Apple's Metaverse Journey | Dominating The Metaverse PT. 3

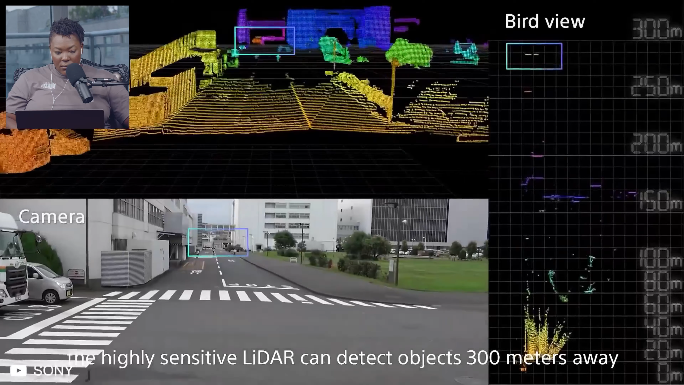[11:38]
This type of sensor is most commonly used on driverless vehicles.